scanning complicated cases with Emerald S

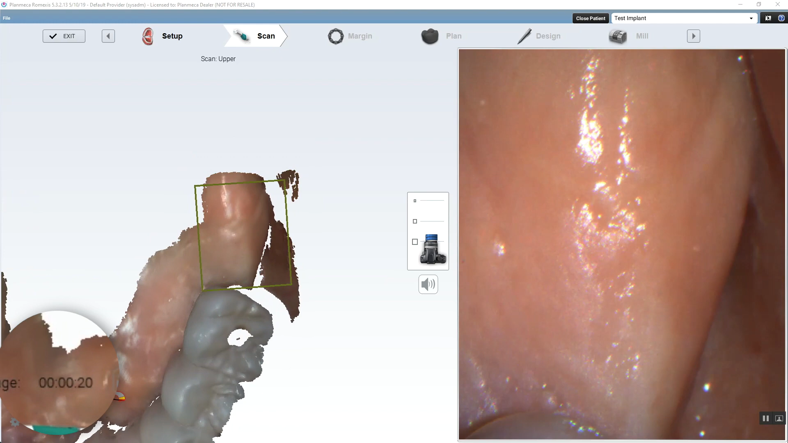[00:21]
you first are going to scan the provisional in the prep tab. Okay, so this is real time, this is not sped up, so this video is going to be a little bit painful to watch,
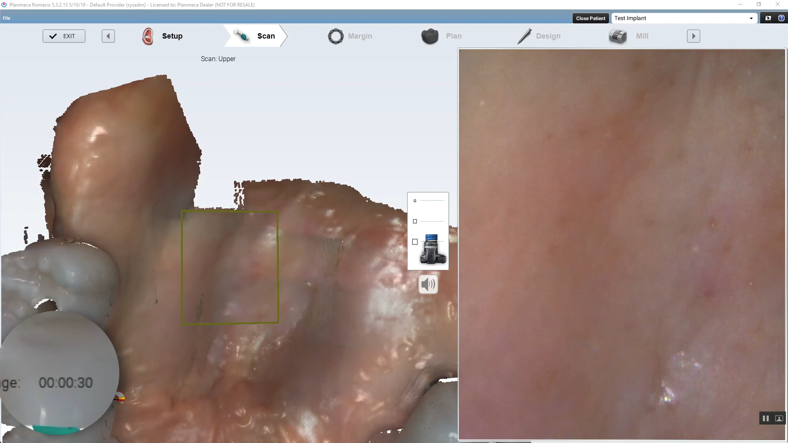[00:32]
but I just want you guys to see some real world scanning. Maybe it'll help if you're struggling
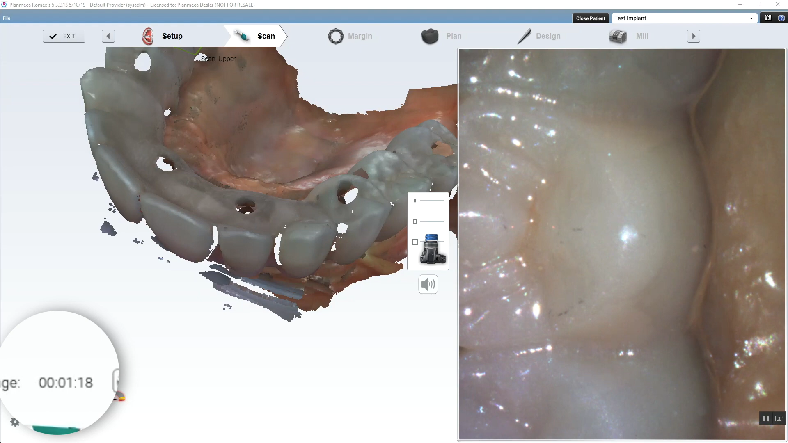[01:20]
This is not a really easy case to scan with most scanners.
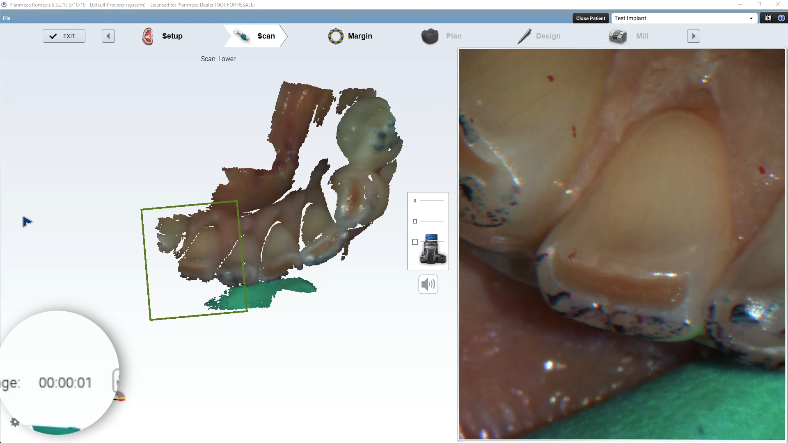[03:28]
So now I'm scanning my lower. I marked the occlusion. Sometimes I do that pre-operatively just so we can verify occlusal contact points if we need to. Now I'm scanning that.
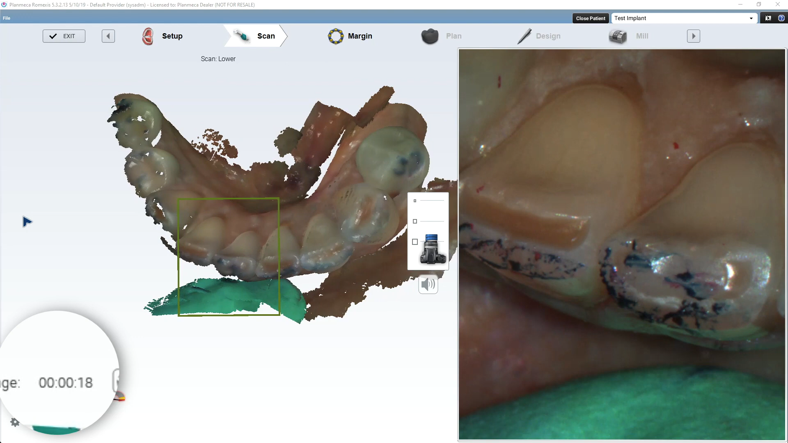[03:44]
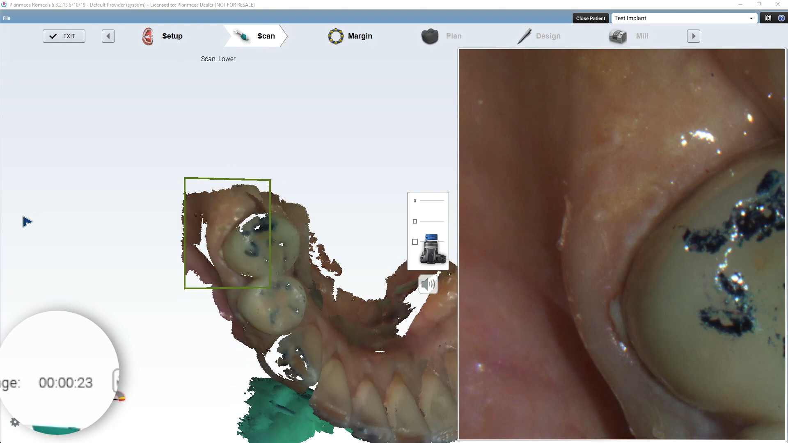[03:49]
Now I will say, Planmeca is working on something called global alignment,
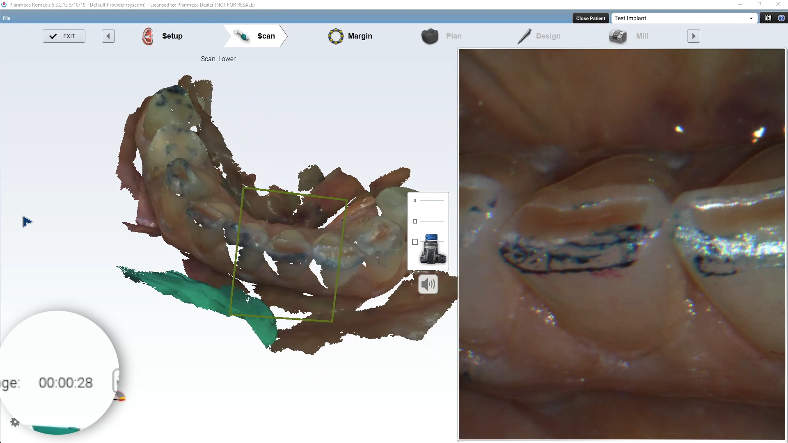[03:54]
which is really going to help with scan bodies in particular.
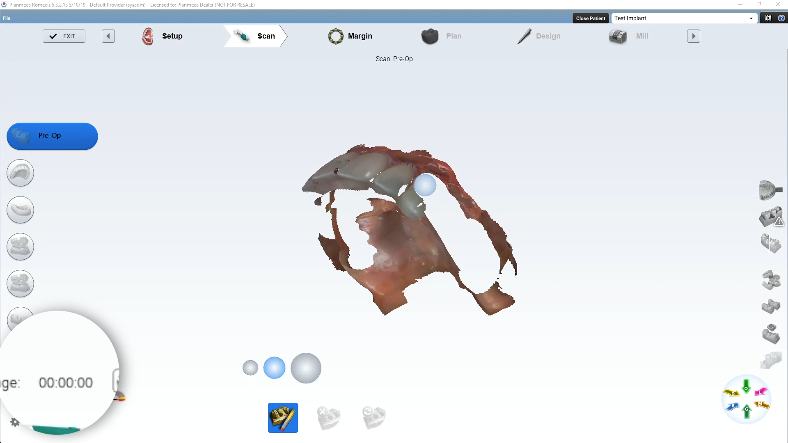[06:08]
Okay. Trying to keep maybe even a smidge of facial tissue there to help with alignment.
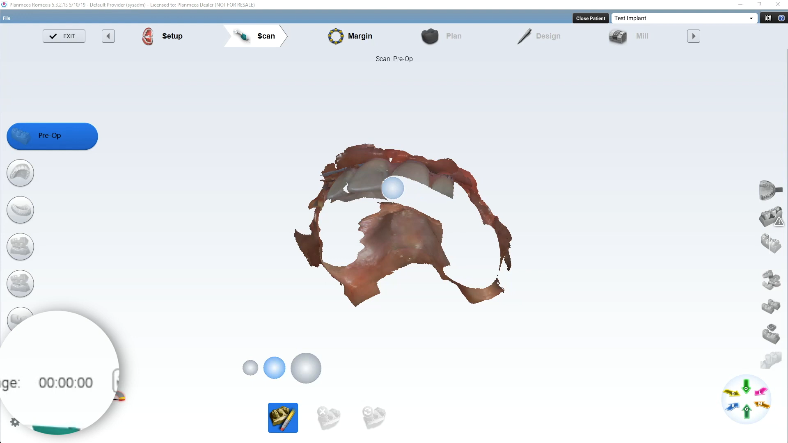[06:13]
And you're going to see how butter smooth this thing is going to scan these multi-units.
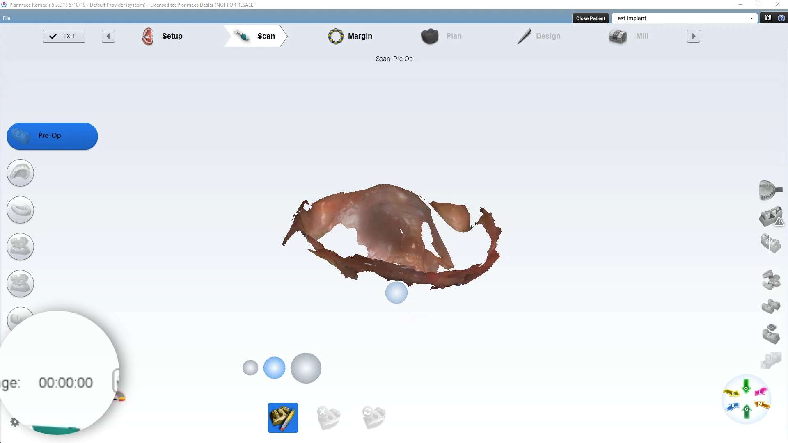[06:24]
And once again, the reason why we're doing this is because this mesh here is merged to the provisional mesh.
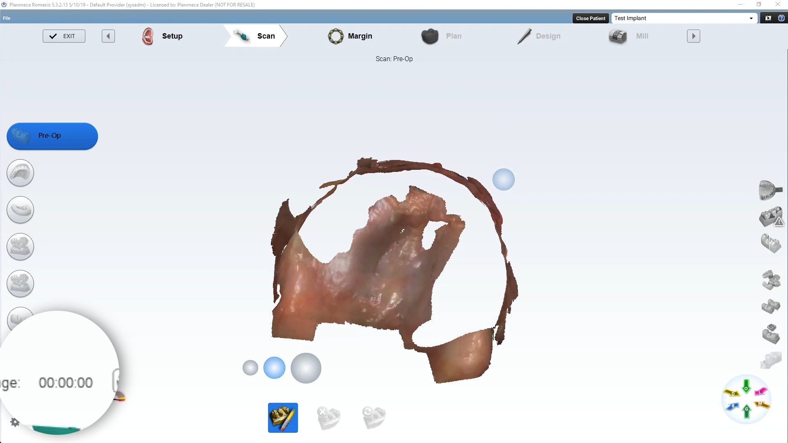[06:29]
Which then means when I scan these, it's going to be merged to the bite in space. So it's kind of hard to understand if you're not kind of understanding. So we'll, at the end, we'll kind of do a little review.
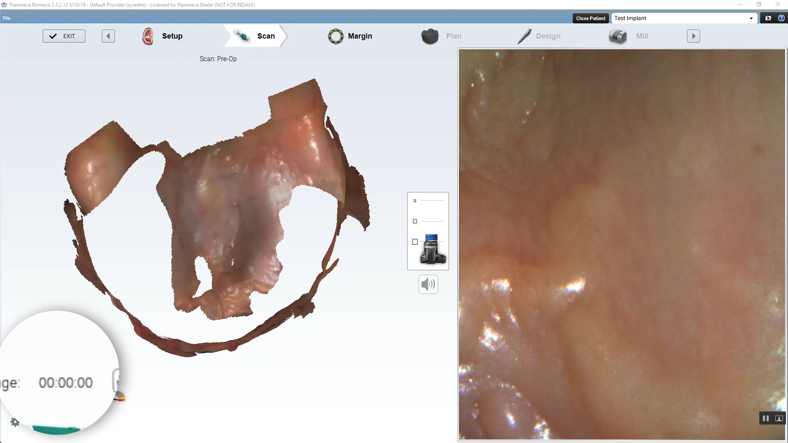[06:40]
So now, I'm starting on the palette and letting it pick up on the rugae there.
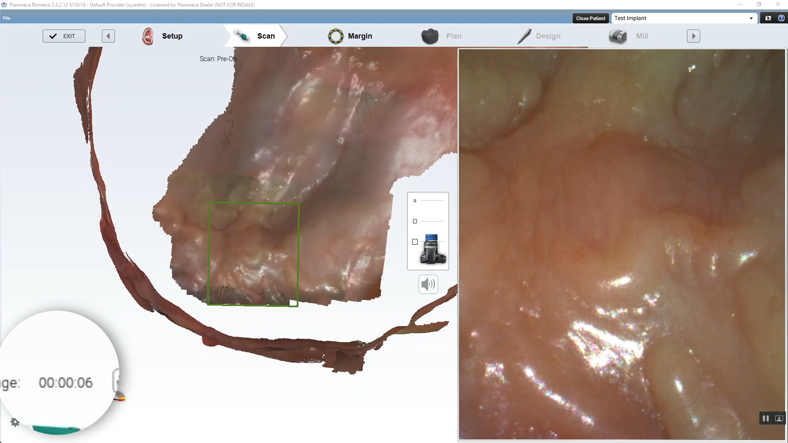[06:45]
And now I'm going to just kind of slowly work over to these kind of little multi-unit heads, abutments.
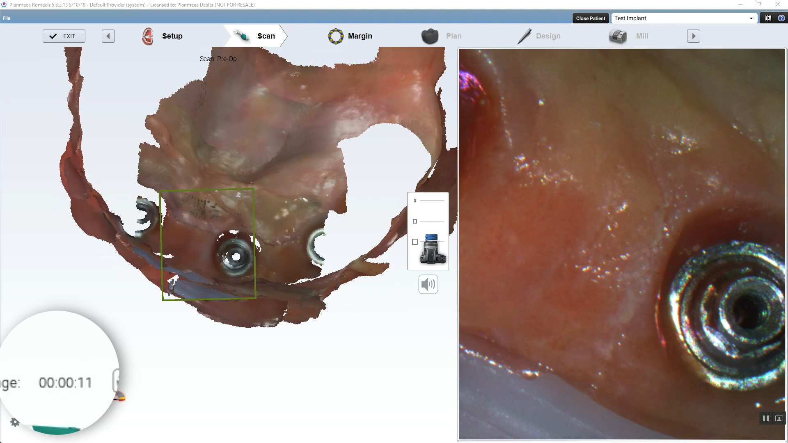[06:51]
And I'm going to scan those in for a soft tissue scan. This is not where you want to be like super fast and cool with your scans. You kind of want to slow it down here for accuracy sake.